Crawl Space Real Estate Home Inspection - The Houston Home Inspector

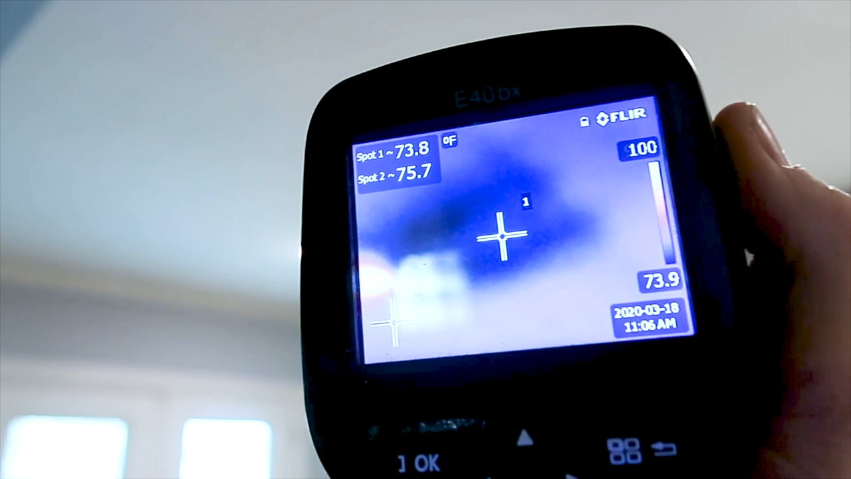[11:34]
This next area you can see where they accidentally sheetrocked over an error register.